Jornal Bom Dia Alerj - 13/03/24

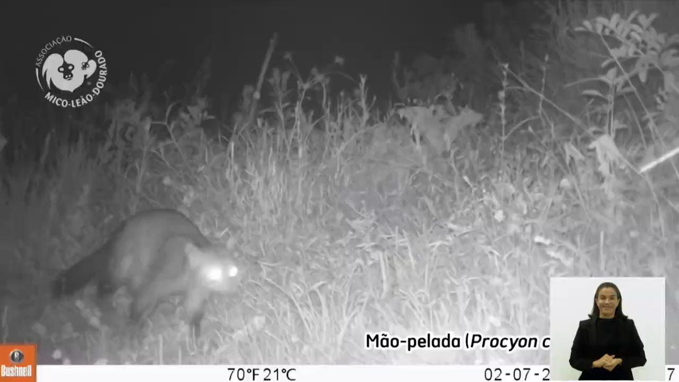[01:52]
Com câmeras instaladas em diversos pontos,
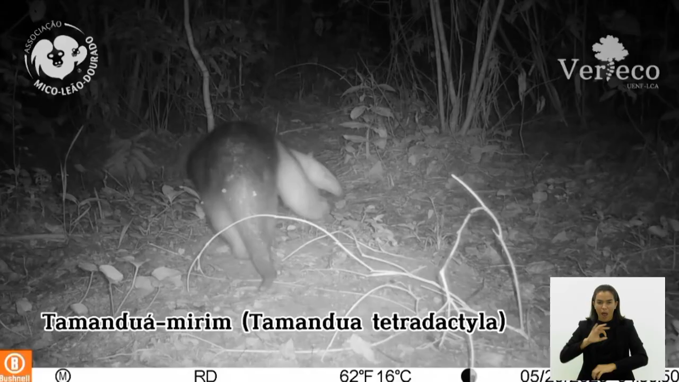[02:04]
tamanduá mirim e um simpático mão pelada.